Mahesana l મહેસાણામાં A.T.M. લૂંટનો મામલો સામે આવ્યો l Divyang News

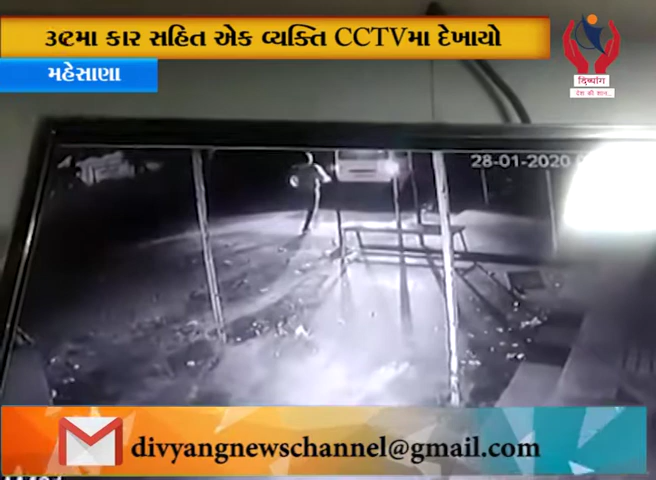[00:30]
બુકાના ધારી ચોરોએ સૌપ્રથમ ચાર સીસીતીવી કામેરા પર કાળા રંગનો સ્પરેક મારી અને અંદર ગુસ�
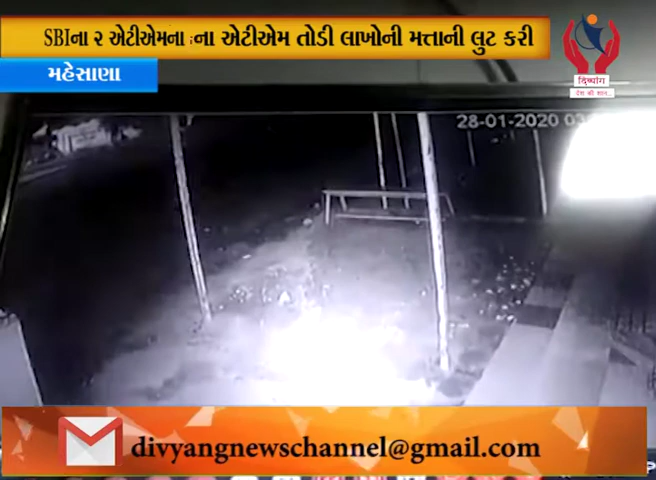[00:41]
સોમવારે સવારે બંને એટીએમ માં રુપ્ય ઓગણ સેટ લાક લોડ કરે આતા જેમાં થી
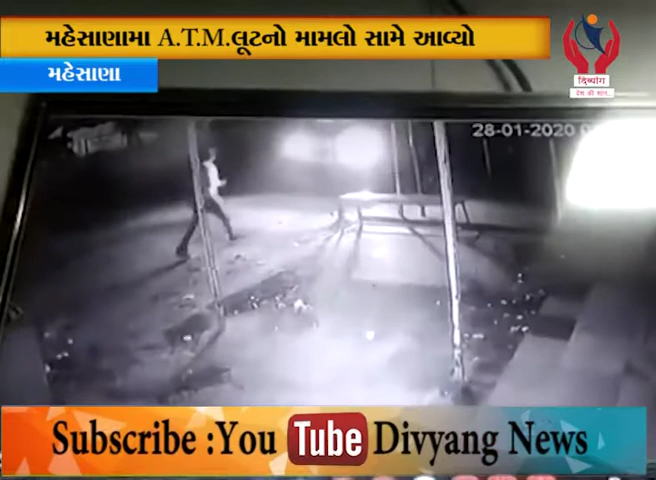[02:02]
કેથાયાછી એક જોરે ડેકી ખોલી જરી બીજાઓ એતેમાં થે થેલા જેઓ સામાન મુકીને
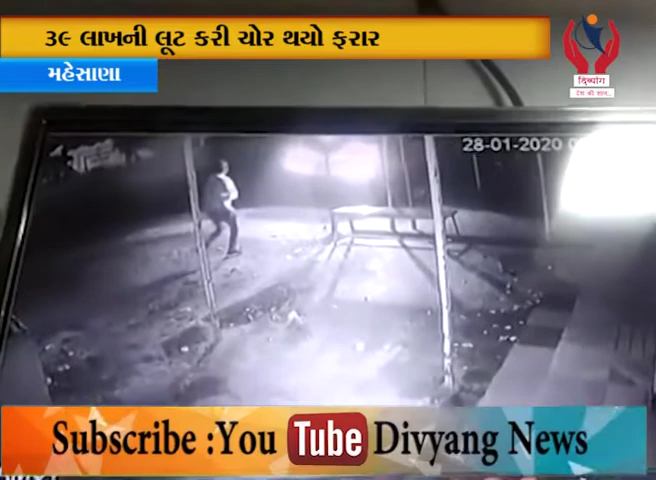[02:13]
ભાગતા જણાય છે સોનલ ટોપી વાલા સાથે અશમિતા પટેલ દ્વ્યાં નોસ મઈ સાણા